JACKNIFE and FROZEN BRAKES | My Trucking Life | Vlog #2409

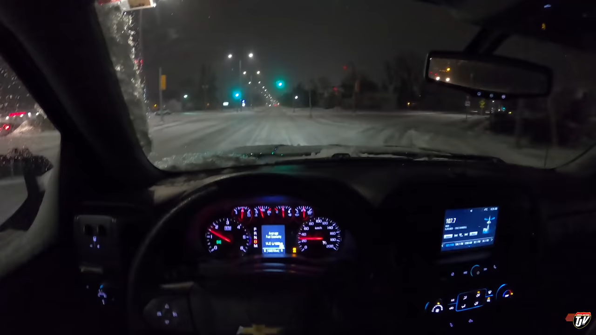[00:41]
It's Friday. Winter has arrived officially. We thought it was here already. No, no. Now it's here. Snow plows are out. Salt trucks are out. Here we go. So, you know, I asked the weather to impress me a couple of days ago. I said, let's see what you got, Manitoba. And to be honest, I'm still not impressed. You know, there's no snow banks that I have to go pushing through.
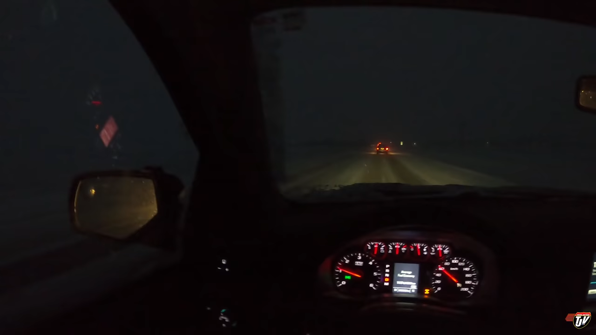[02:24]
I was joking before when I challenged Manitoba on winter. I just want to point that out. Manitoba clearly thought that I was serious. So we ramped it up a little bit here on the way into work. So we're doing 50 kilometers an hour or so. Which I'm happy with. I'm okay. Oh, we're slowing down even more. Okay, 40. It's probably about like 20 miles an hour. 25. Somewhere in there. 30.